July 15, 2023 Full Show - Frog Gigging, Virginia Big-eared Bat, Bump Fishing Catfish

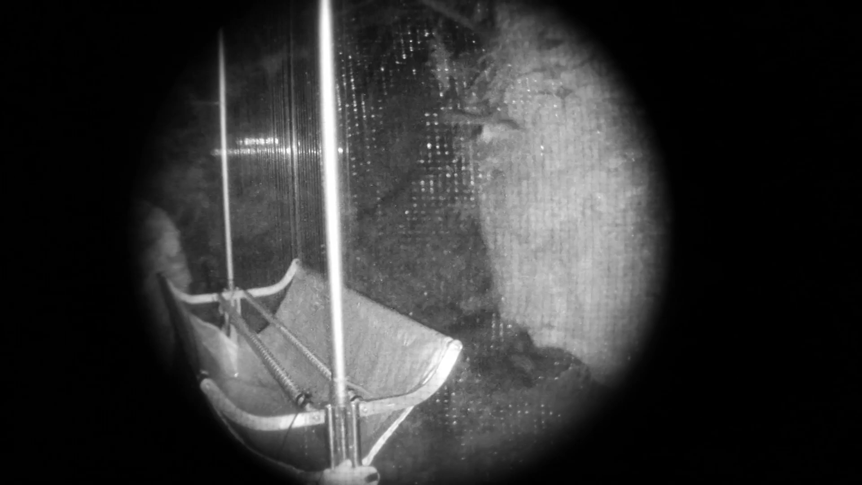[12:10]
they kind of bump into the fishing line that we've got pulled real tight, and it makes them fall into a little cloth bag at the bottom of the trap.
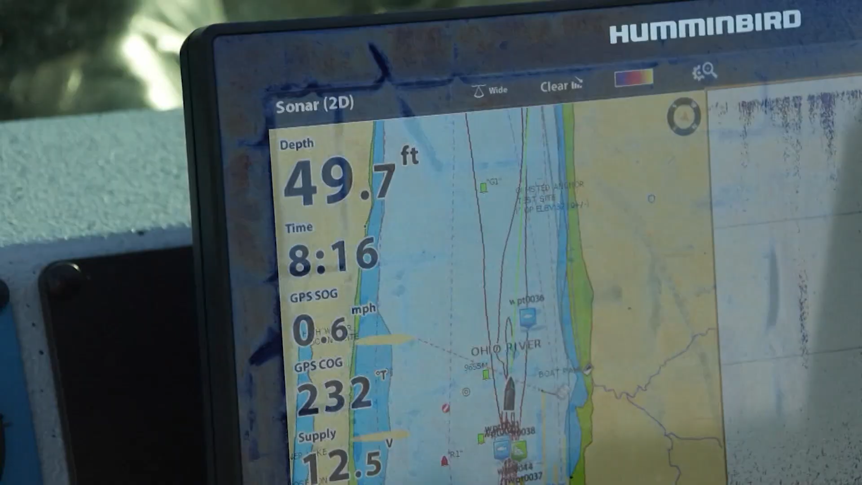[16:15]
On screen: depth 49.7 ft
We're going to be in the 30 to 60. Alright.